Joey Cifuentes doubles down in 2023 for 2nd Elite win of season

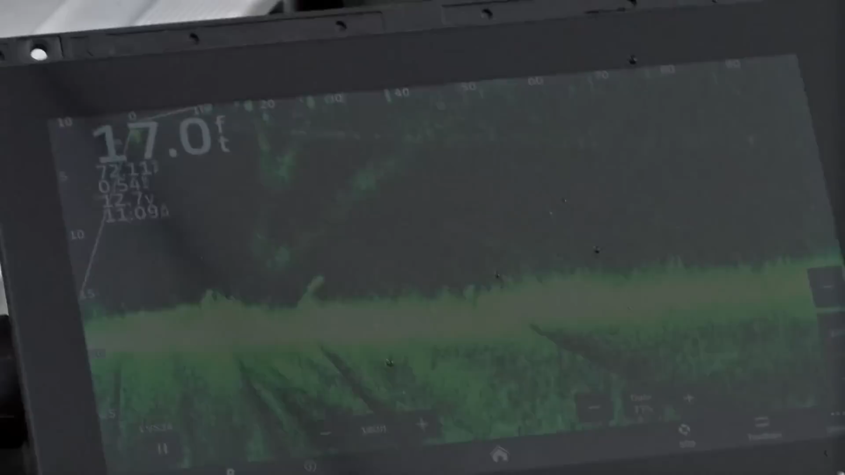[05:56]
On screen: depth 17.0 ft
It's got cabbage grass, which is always really good when you get in any northern fishery.